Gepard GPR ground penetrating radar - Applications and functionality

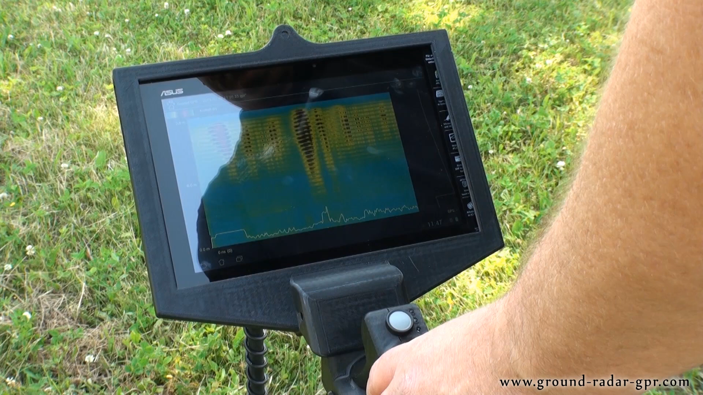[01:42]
In the tablet PC the measurement is calculated into a graphical image for analysis.